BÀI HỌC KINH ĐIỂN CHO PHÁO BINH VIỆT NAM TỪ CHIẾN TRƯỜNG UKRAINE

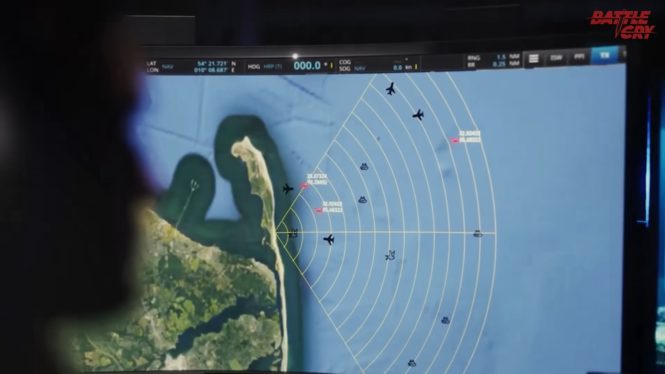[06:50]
Chúng có thể phát hiện và theo dõi khoảng 100 mục tiêu di động như UAV, xe cơ giới,